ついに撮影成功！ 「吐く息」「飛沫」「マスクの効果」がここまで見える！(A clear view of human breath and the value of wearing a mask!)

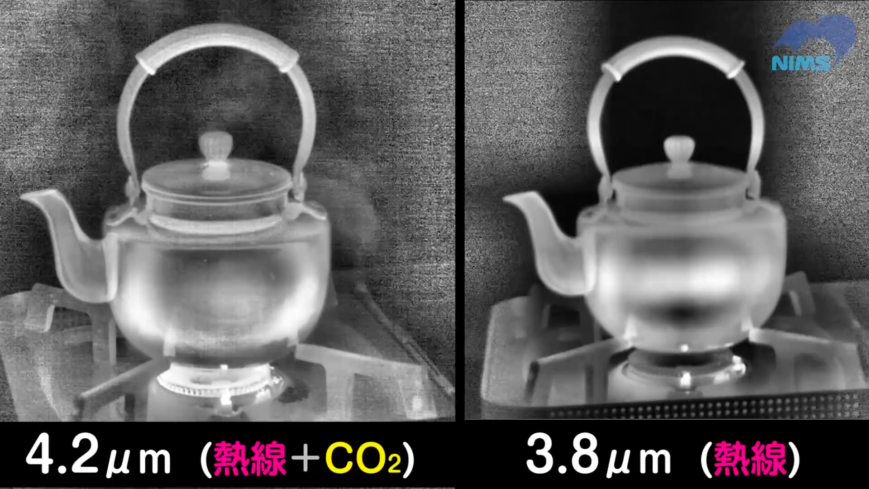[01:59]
このカメラを使って人間の吐く息を撮影してみます
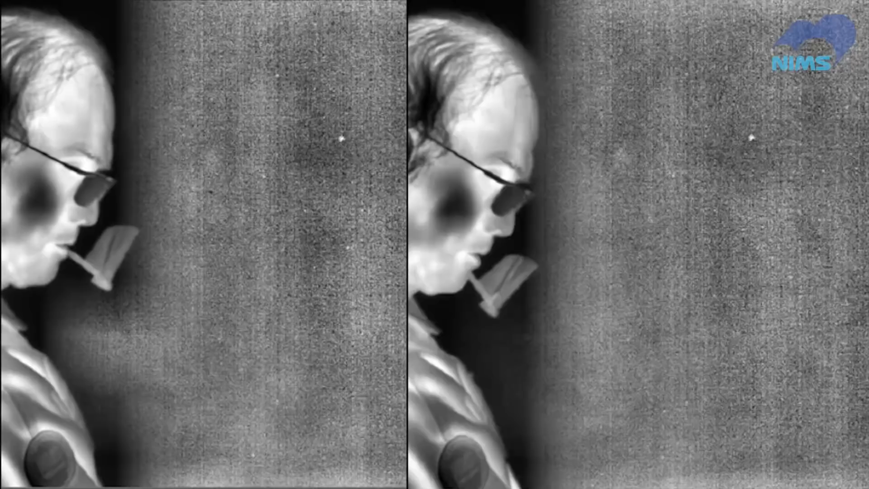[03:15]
しかし装着位置がわずか数ミリずれるとシールドで跳ね返った吐息が正面方向へ勢いよく流れてしまうことが明らかになりました